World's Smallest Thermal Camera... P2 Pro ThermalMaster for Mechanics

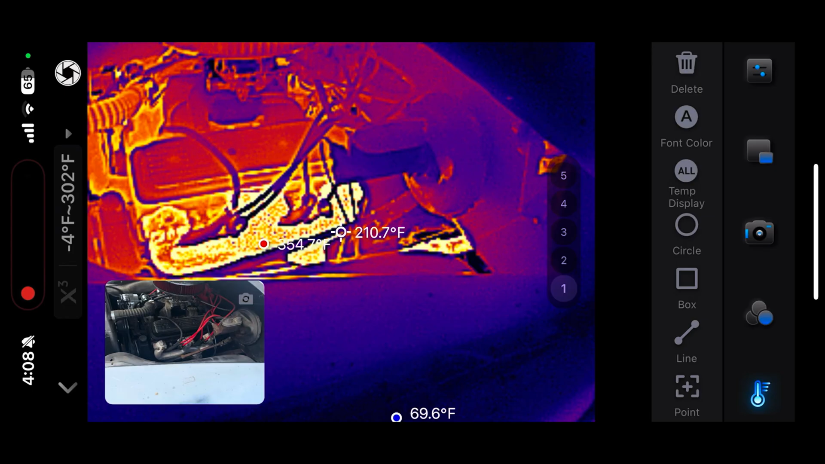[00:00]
On screen: spot 210.7°F, min 69.6°F
here's a look at the camera with a picture-in-picture mode this is my chevy 350.
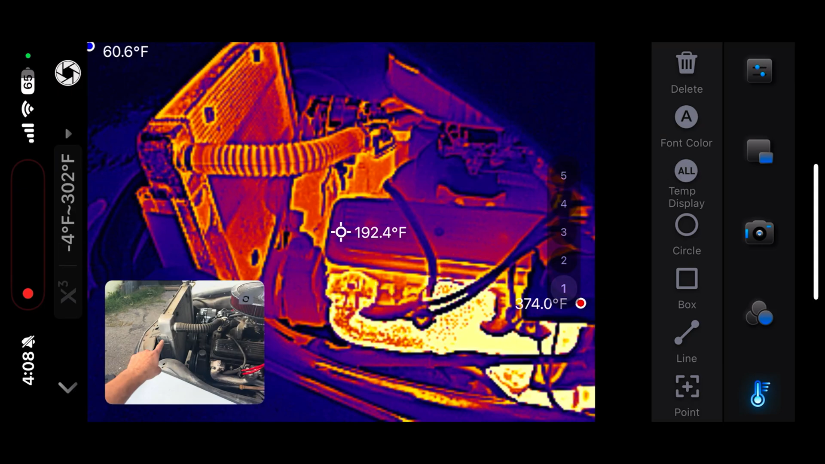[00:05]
On screen: spot 192.4°F
you can really see how the coolant is flowing through the radiator you can see the
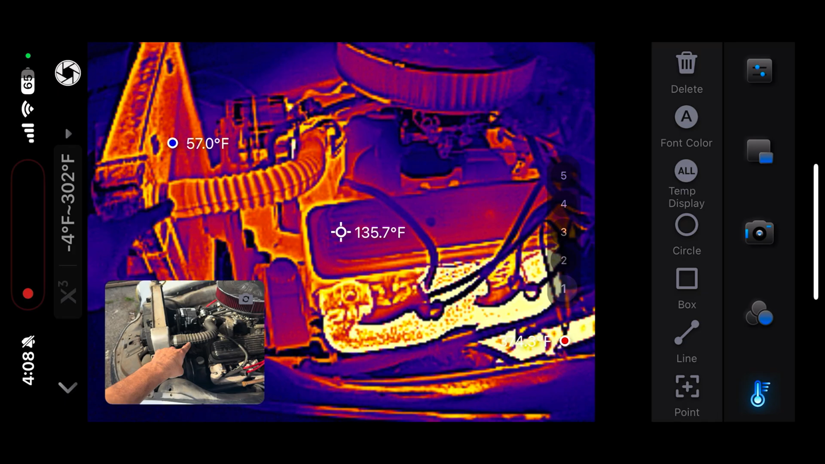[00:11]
On screen: spot 135.7°F
exhaust manifold you can see the thermostat when it opens up i
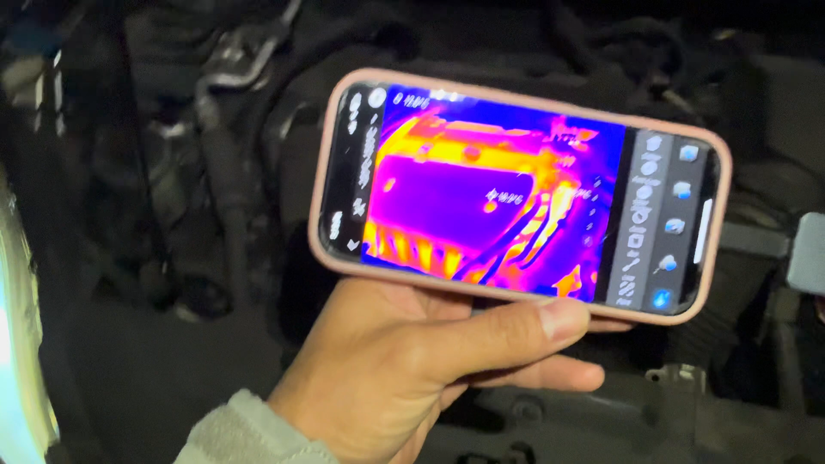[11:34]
it's pitch black dark outside i'll turn this light off so you really can't see nothing but
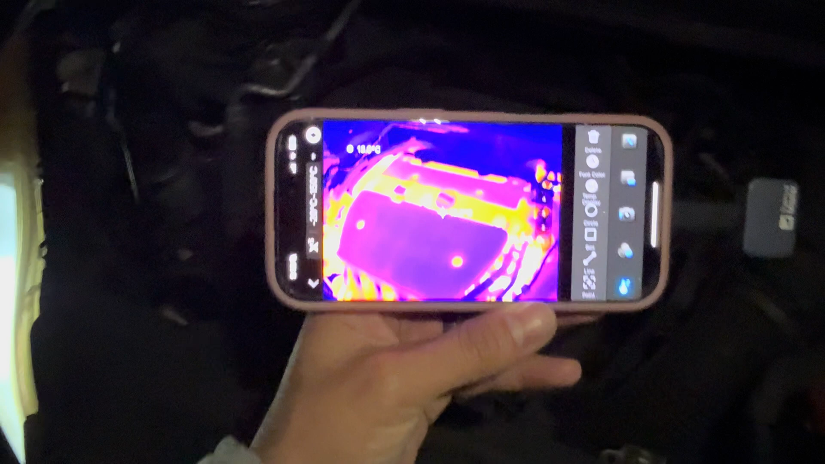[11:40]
with this camera set up in the thermal camera it's the wife's phone took away
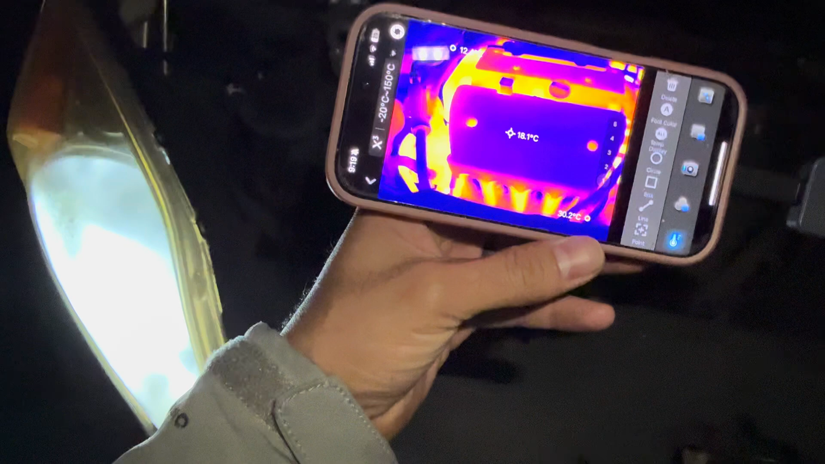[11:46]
her sole source of entertainment and uh you can really see the heat signatures in here pretty well you
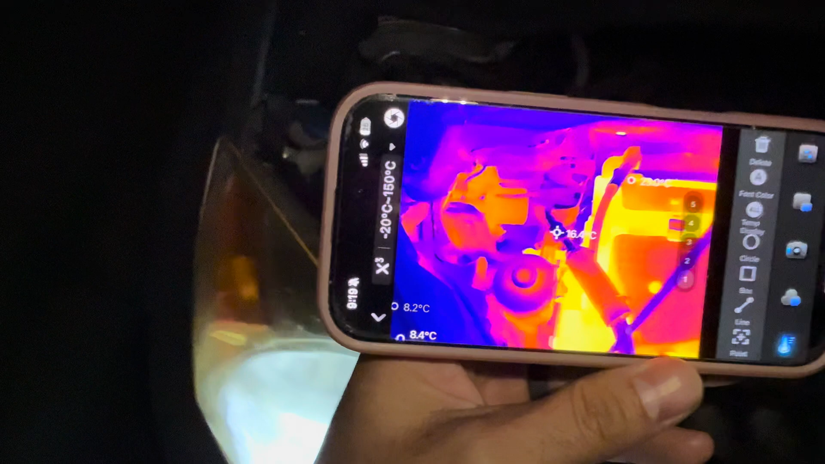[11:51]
can see the heater core back there see those heater lines back there in the corner
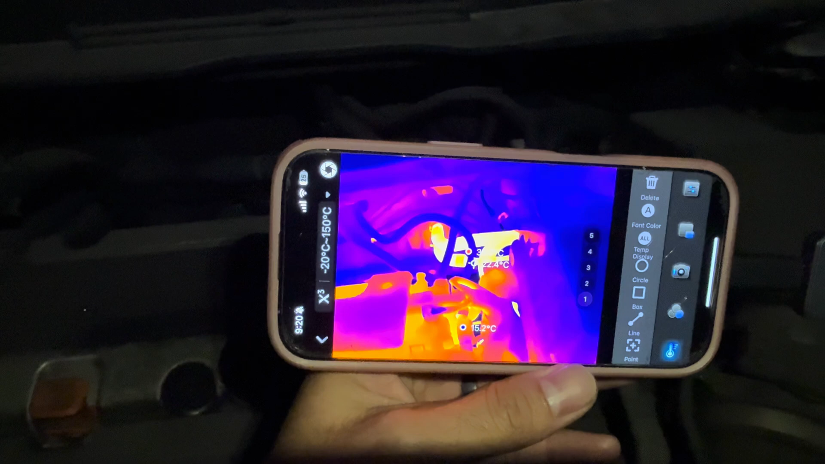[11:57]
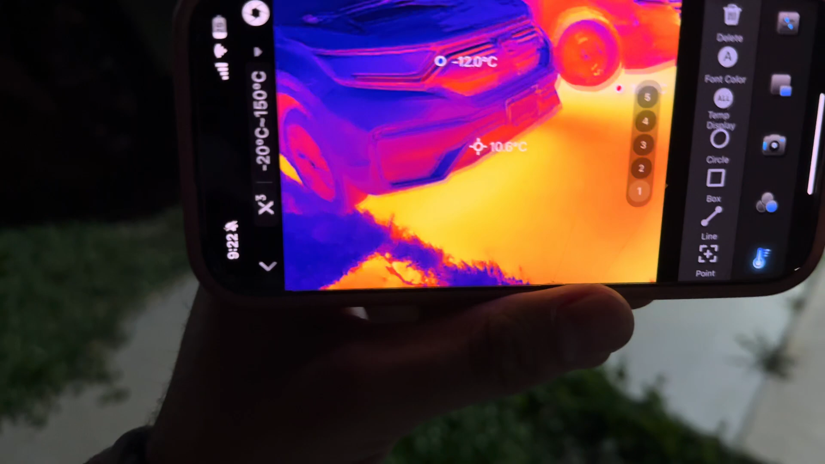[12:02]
here we have a comparison of two vehicles it just got dark so the concrete's still kind of warm but you see this car here on the left is cold
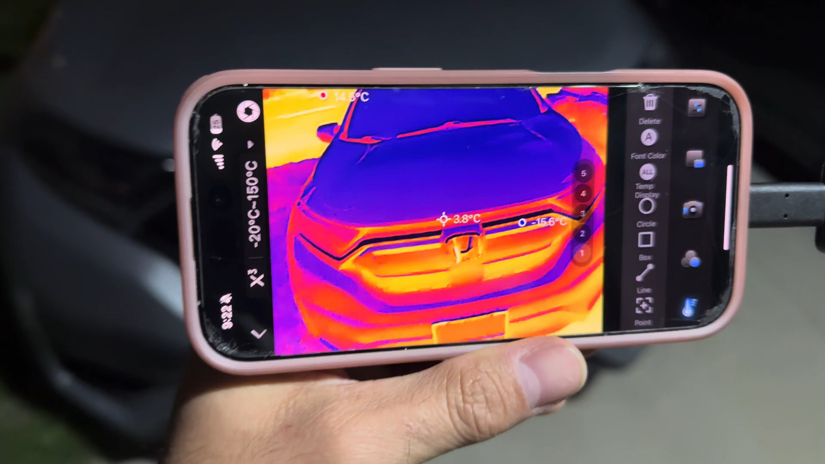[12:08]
On screen: spot 3.8°C
and this one here on the right is warm right and that
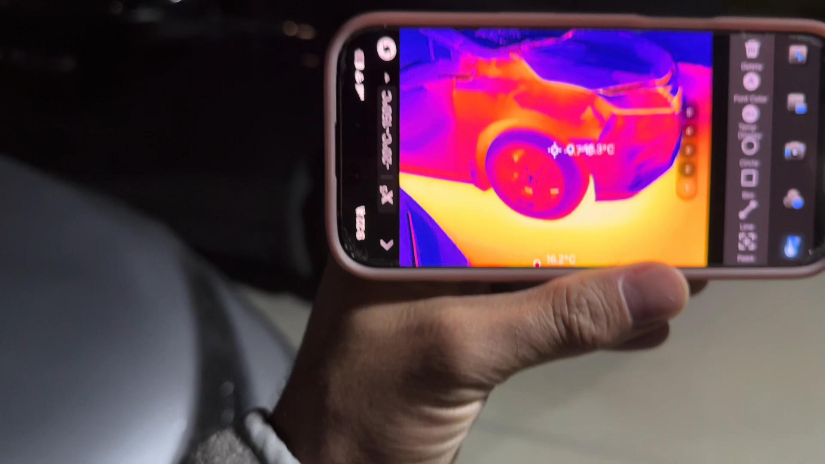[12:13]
one on the right there has been sitting for a couple hours now so it's kind of kind of cool to
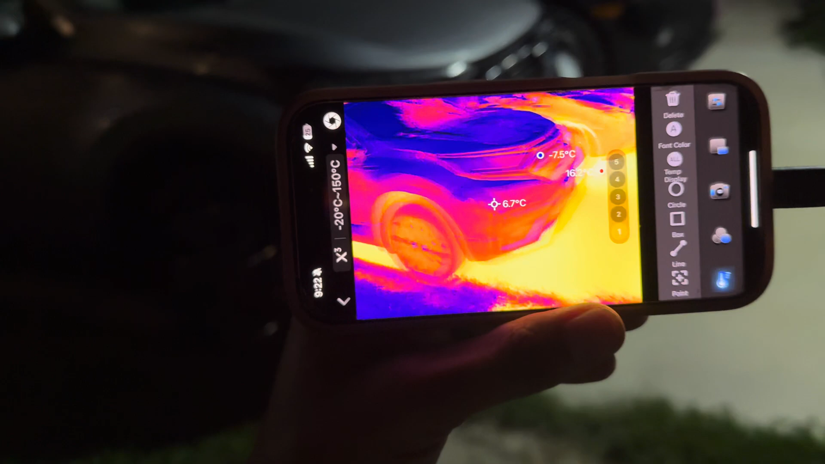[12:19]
On screen: spot 6.7°C
see the difference in temperature of these this camera's got a good bit of range too so you can
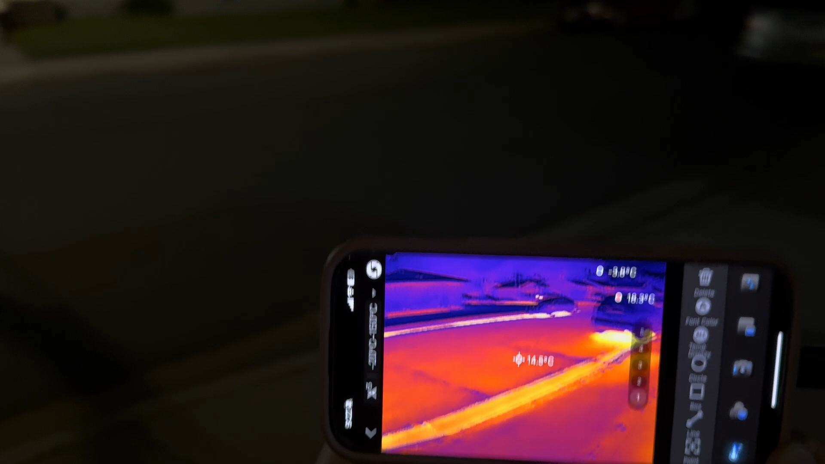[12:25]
really tell you know that's a few blocks i mean that car just got parked right in front of me right there
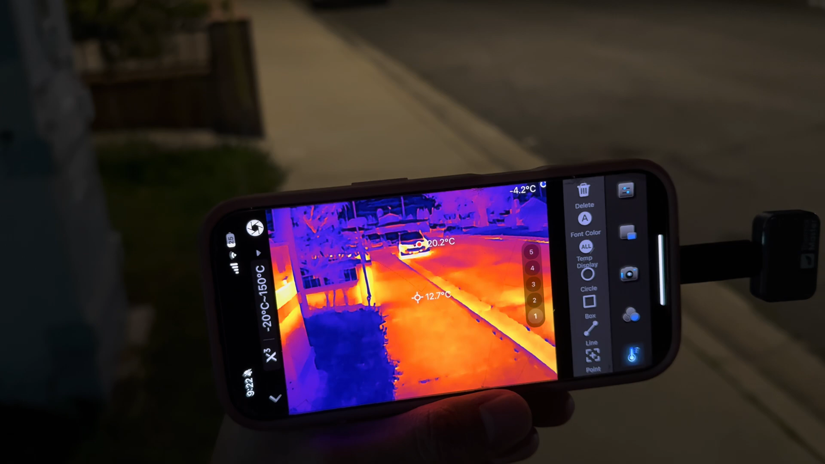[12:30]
so uh yeah but if we took a walk down the block you'd be able to see all the cars that kind of just got parked and the ones that have been sitting for a while here we have my breaker panel box
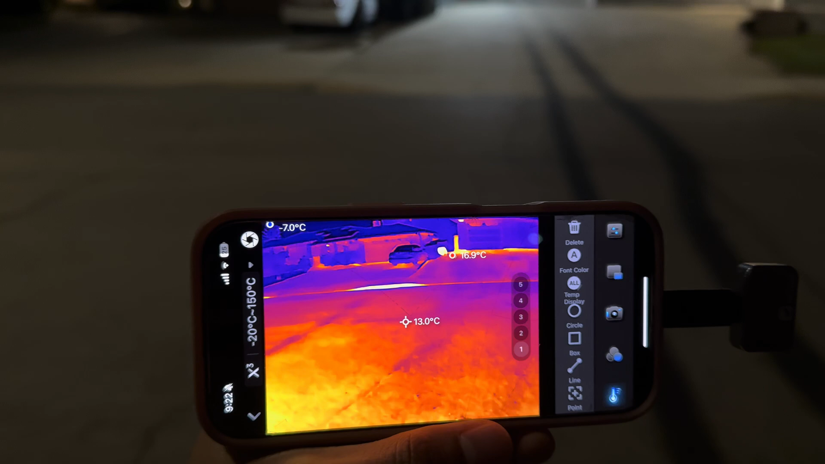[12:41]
On screen: spot 13.0°C
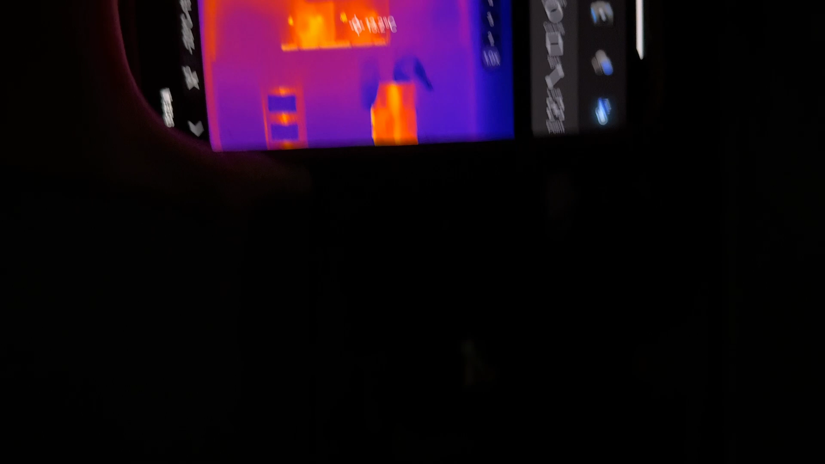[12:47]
and you can kind of see how hot it's getting i'll show you guys this is a bucket uh like a trash can full of
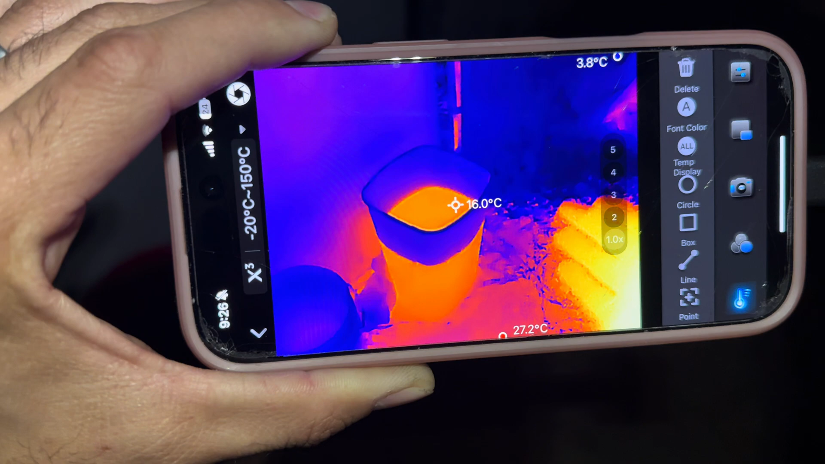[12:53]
On screen: spot 16.0°C, max 27.2°C, min 3.8°C
water in the last rain we had and i'll show you the picture in picture functionality as well
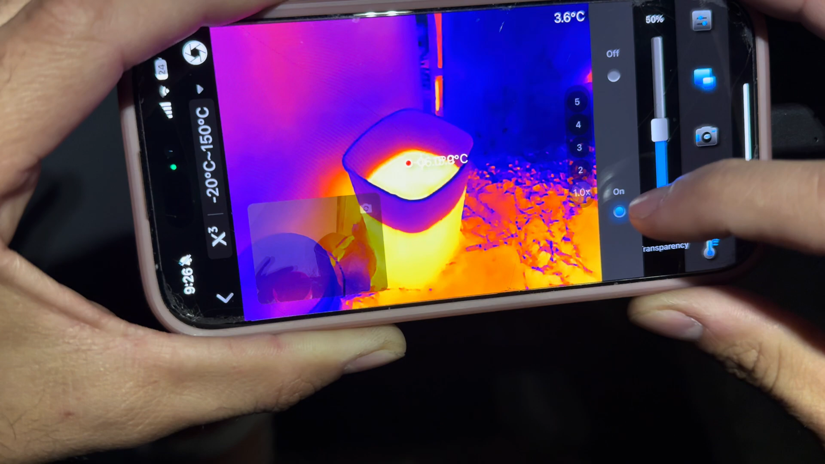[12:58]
let me turn my light off see it's dark on